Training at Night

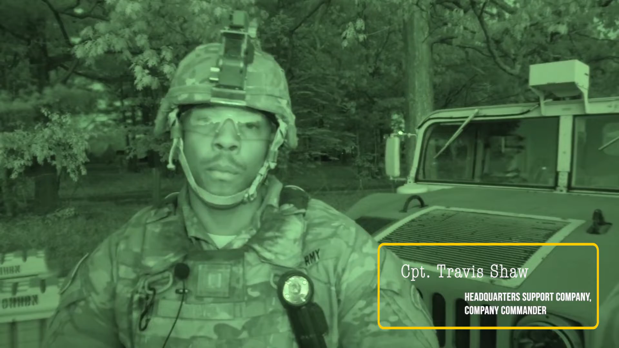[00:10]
So with that being said, we've been working in this location for up to almost 72 hours. So now we have to actually rehearse and simulate displacing and moving to another location.
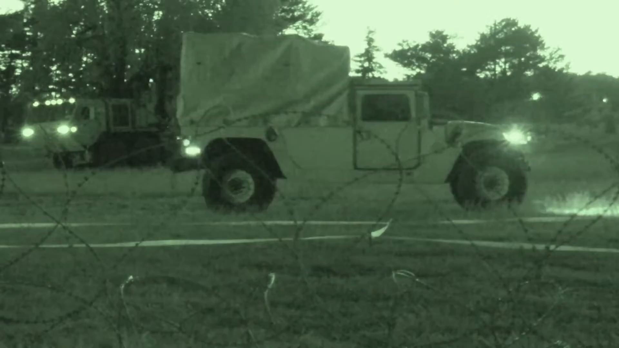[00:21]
If we continue to move, that makes it harder for the enemy to lock in on our location. Just another opportunity for us to increase and better our skills moving into the next fight.